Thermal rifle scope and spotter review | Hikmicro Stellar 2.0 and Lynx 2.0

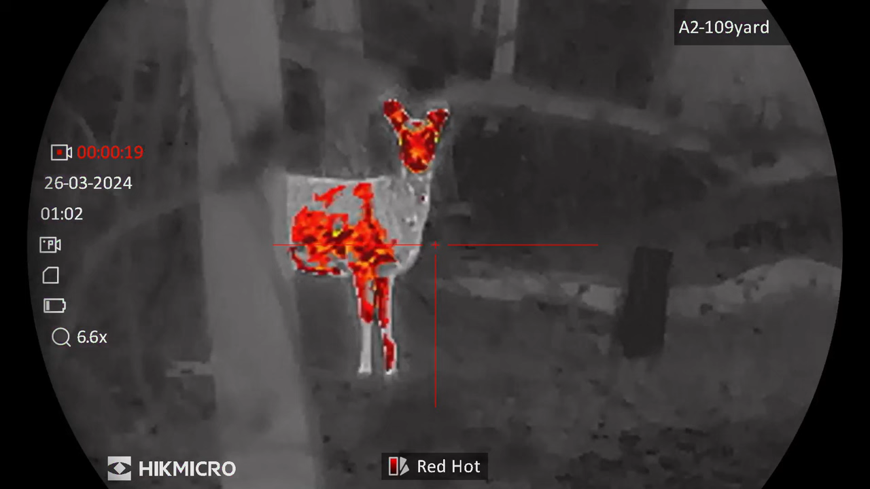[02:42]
You also have a choice of colour palettes in white hot, black hot, red hot and fusion. The Stellar has a magnification range of 3.3 to 26.4 times.
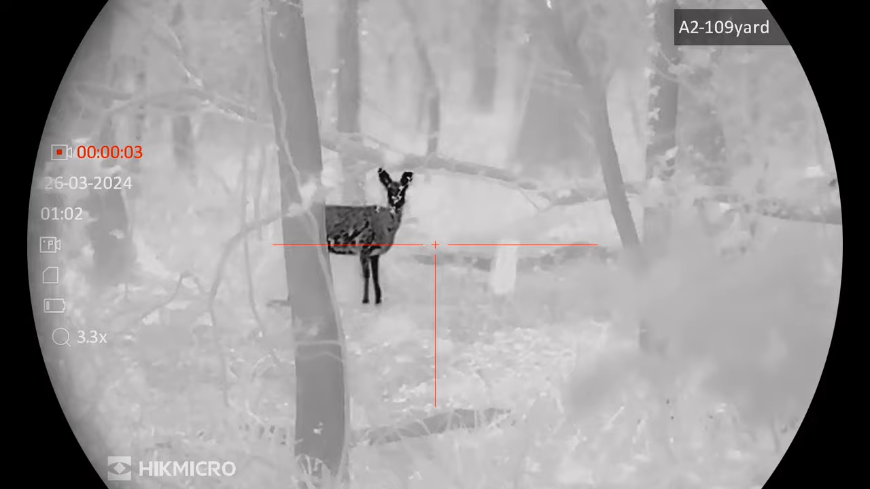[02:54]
Now, you can choose between continuous or step zoom and you adjust it simply by turning the dial on the top turret.
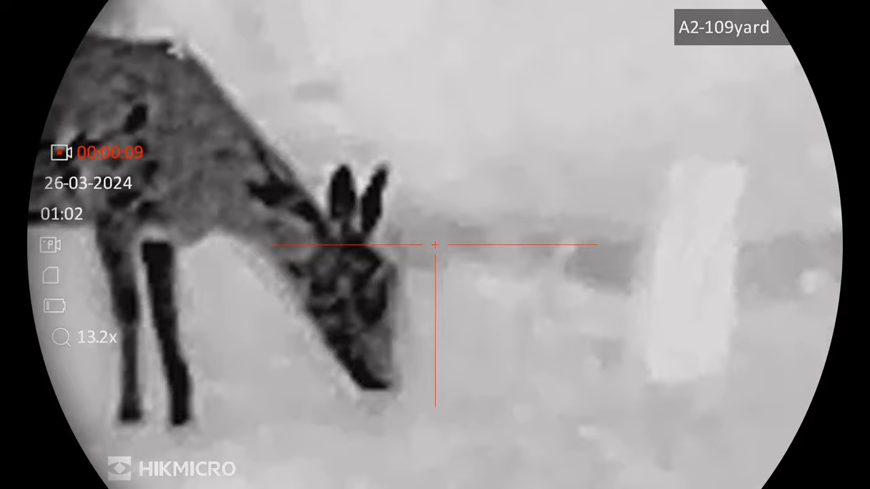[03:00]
Now, that dial, if you give the button on top of it a press, opens a very easy to follow menu and you navigate it
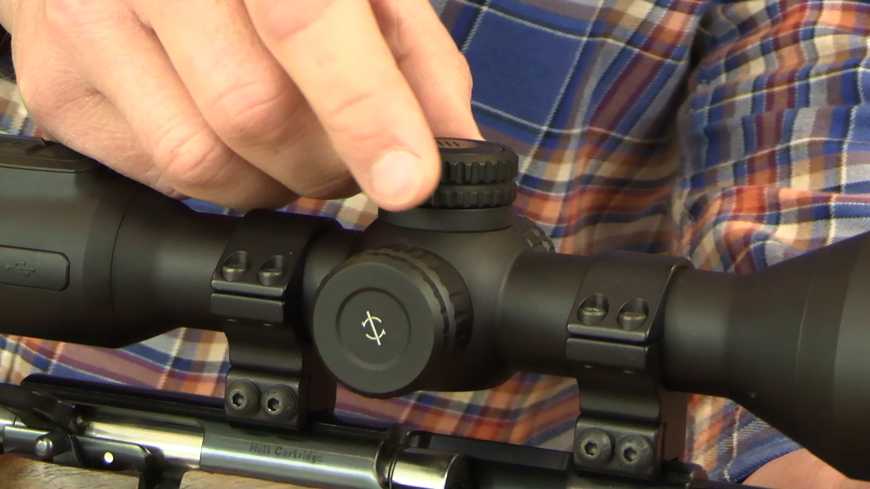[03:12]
simply by turning the dial to scroll and then pressing the button to make your choices. Now, one of the options within that menu is zeroing.
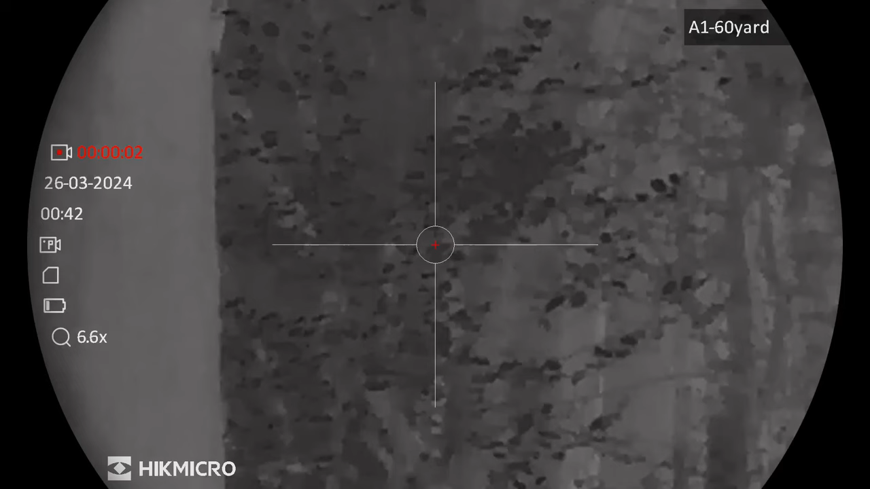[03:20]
You can save up to five different zero
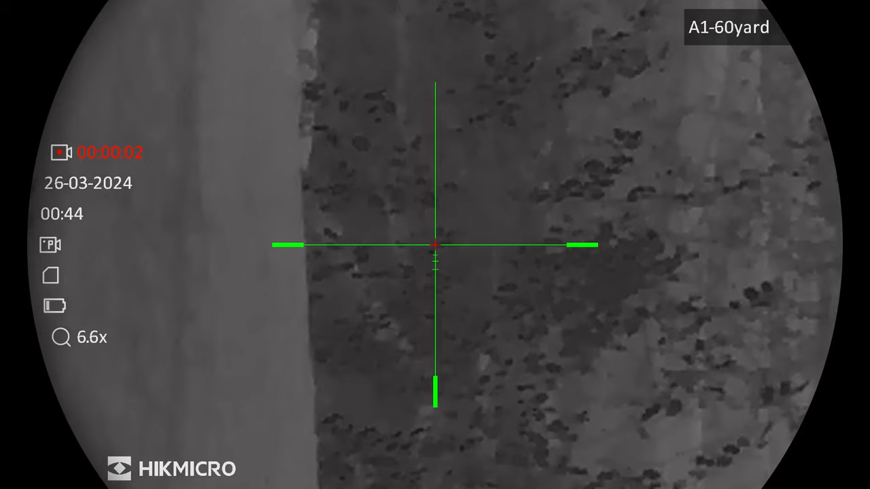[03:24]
profiles and there is a choice of ten different reticle designs in four different colours.
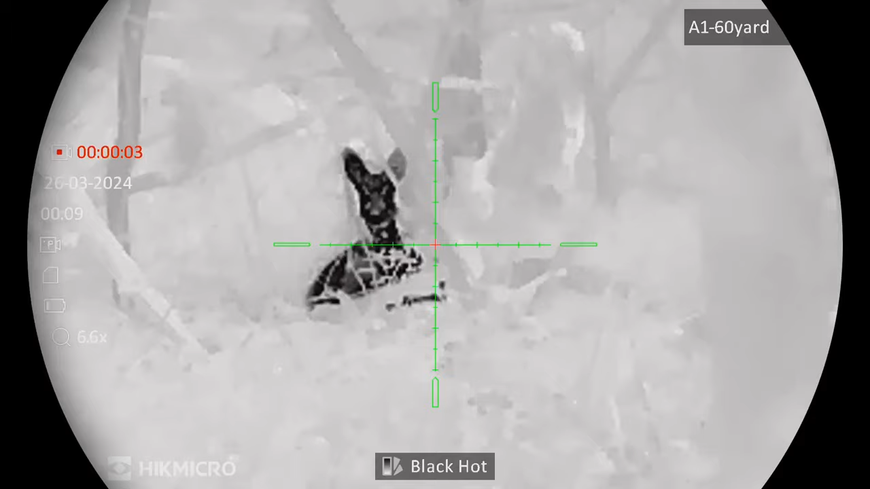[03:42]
Now, I think the video capture feature is absolutely brilliant.
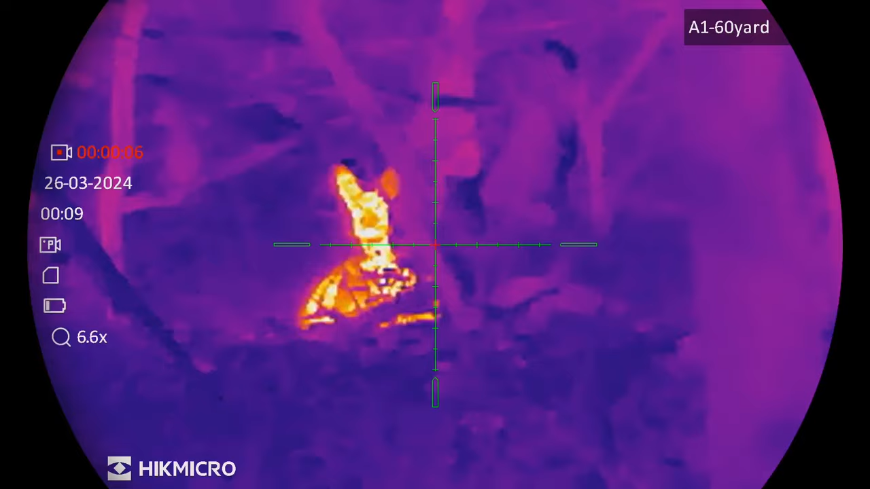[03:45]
It's quick and easy done at the press of a button.
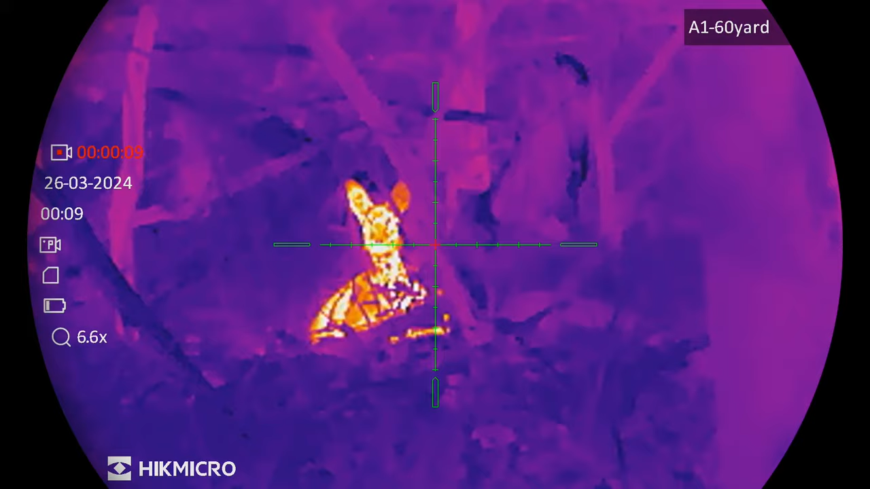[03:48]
And the fact that it's recorded direct to an onboard 64 gig memory means you don't need to mess around with SD cards to do it.
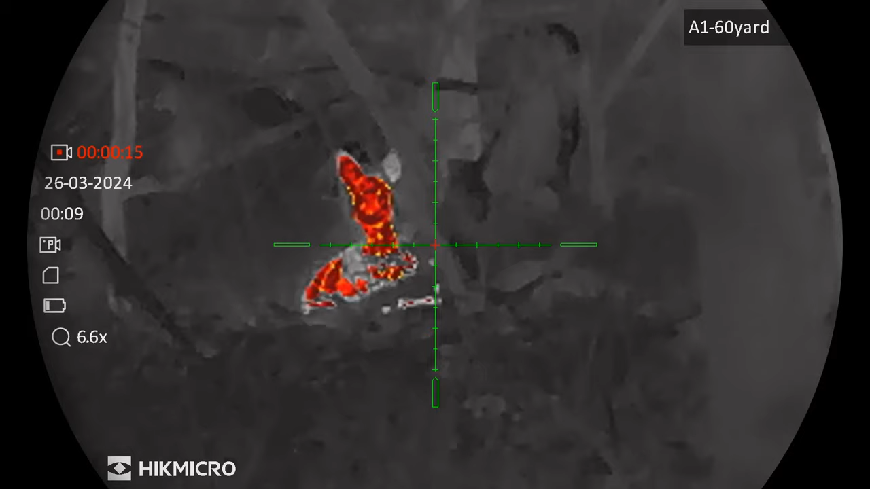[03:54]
The Stellar's many features include picture in picture,
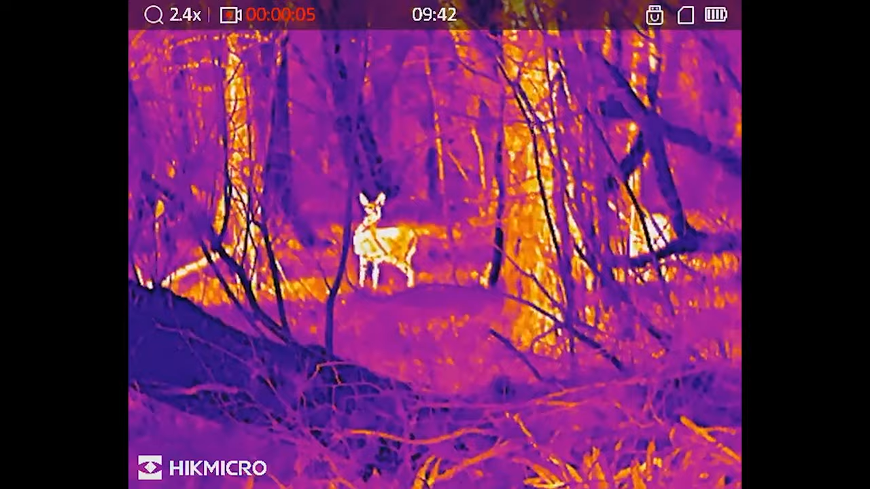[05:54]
Now, that makes for a remarkably sharp layered viewing experience.
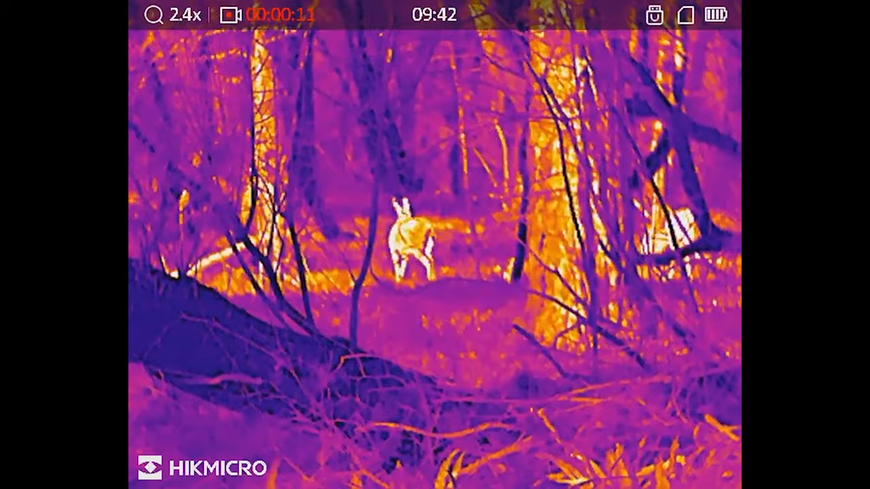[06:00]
It's excellent for quarry detection even when the target is partially obscured by cover. There are various lens options with the Lynx 2.0.
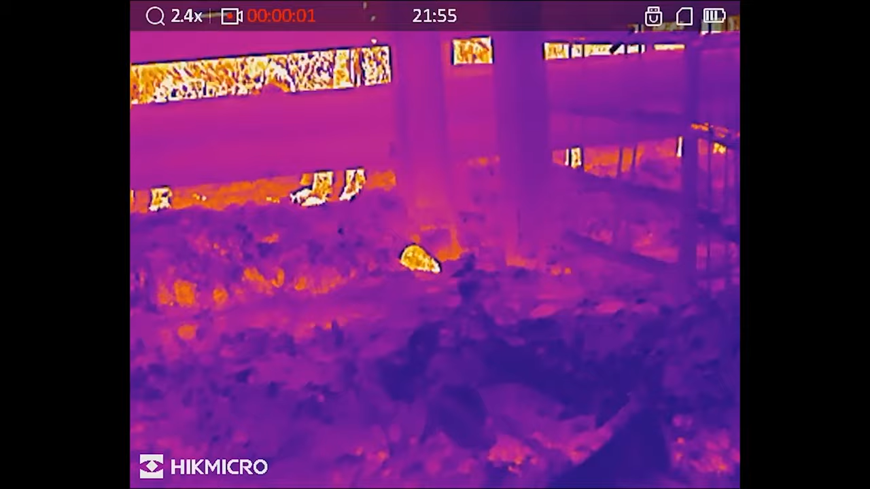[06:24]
Now, that enables you to wind the magnification right up for extra
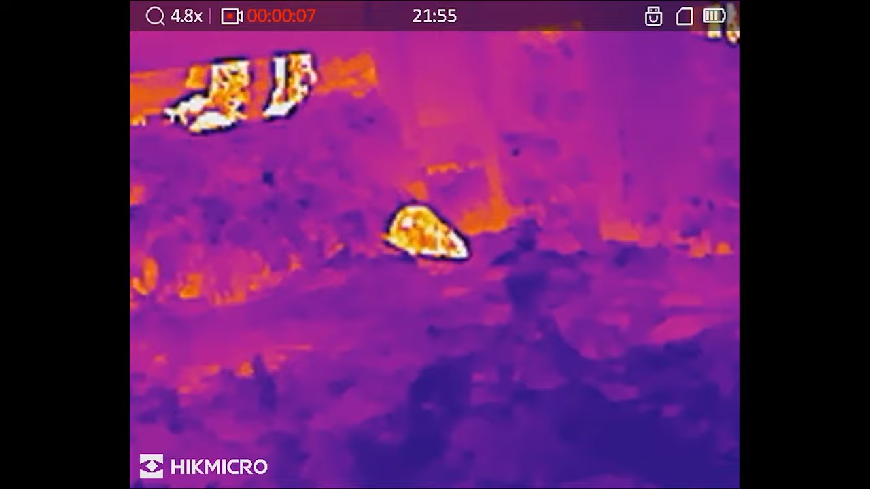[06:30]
detail or to zoom out for a wider field of view which can be really useful for effective spotting.